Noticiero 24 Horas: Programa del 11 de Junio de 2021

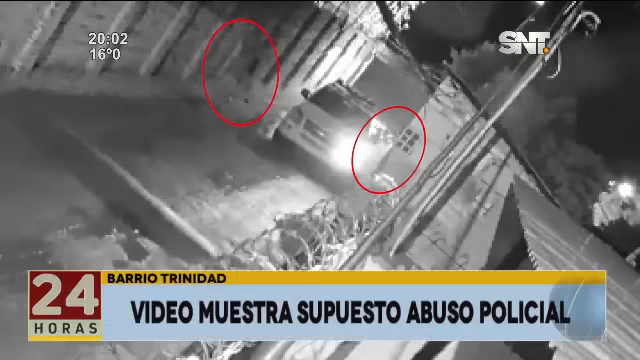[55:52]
Uno de ellos hacia el lado izquierdo, otro hacia la vereda derecha, digamos, y traían consigo, no se distingue lo que traían, un bulto sobre el hombro, y ahí son requeridos por la policía. Hasta ahí todo bien.